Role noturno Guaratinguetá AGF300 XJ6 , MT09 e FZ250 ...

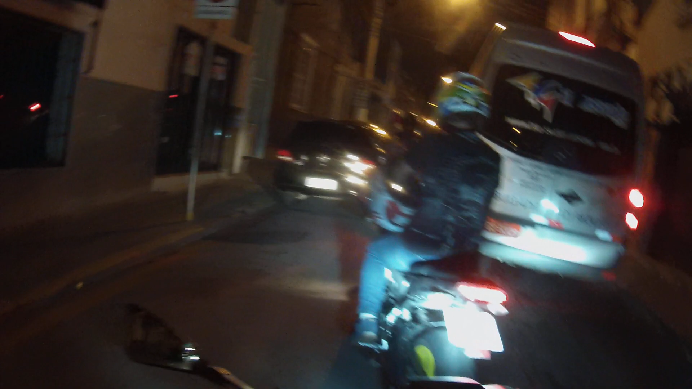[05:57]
Nossa senhora. O lixeiro que está lá na frente, ó.